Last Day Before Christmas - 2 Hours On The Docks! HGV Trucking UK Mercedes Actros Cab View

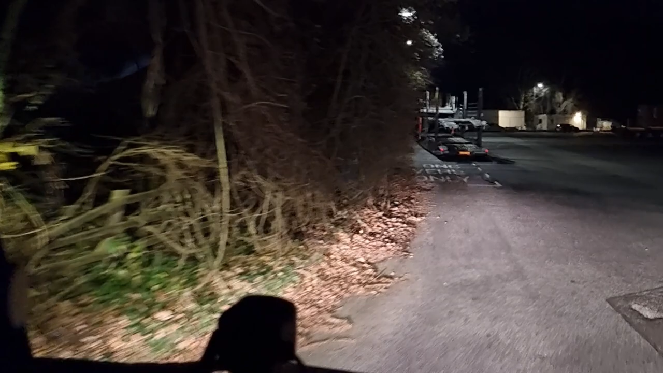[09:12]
no it's looking a bit chock-a-block in here
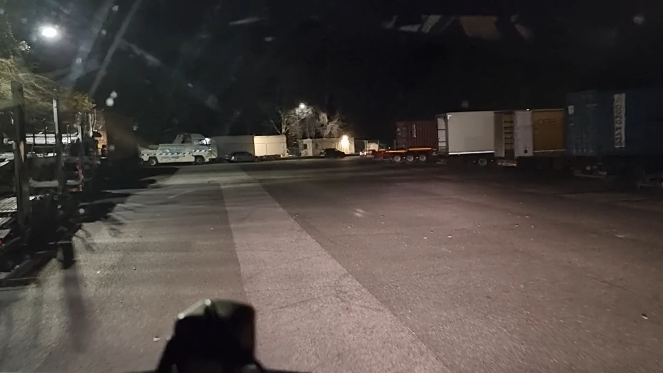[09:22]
it's looking a bit on the busy side I don't know I can sneak down here it's handy
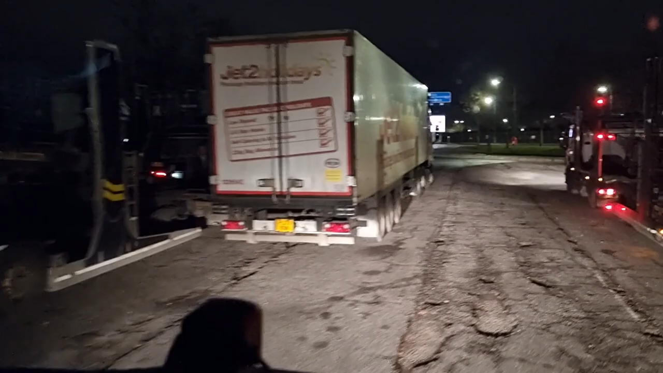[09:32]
let's do that take the next right
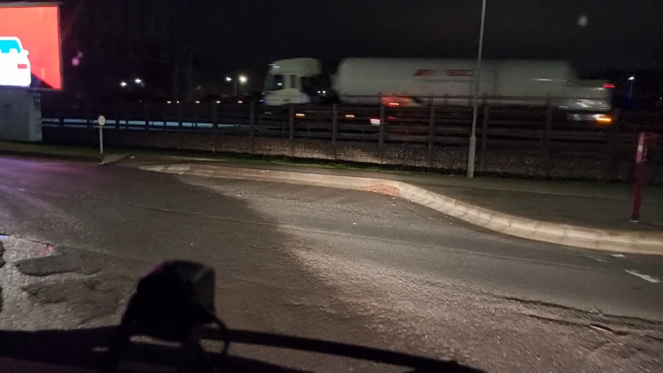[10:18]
it's always rough coming out of there jeez oh
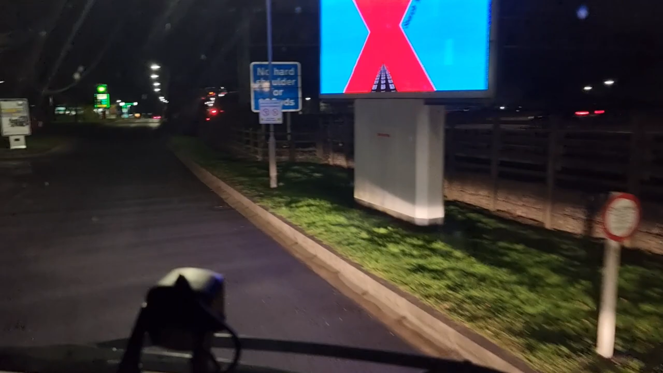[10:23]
you're paying parking fees you know the guys that stay in the you know and all the services
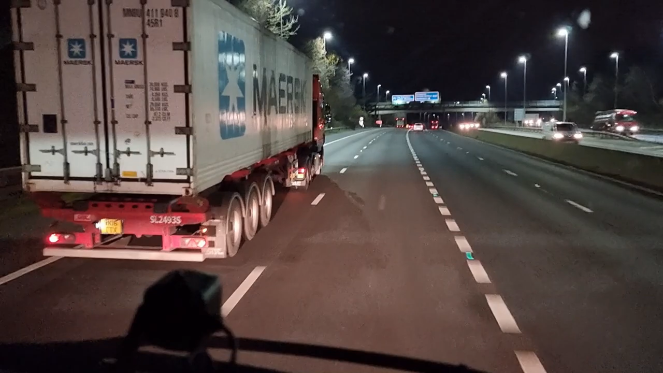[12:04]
going downhill on the flat so we'll see how far we get past before he comes to Bertlin by see what he does allowing me to get on by I think he is good man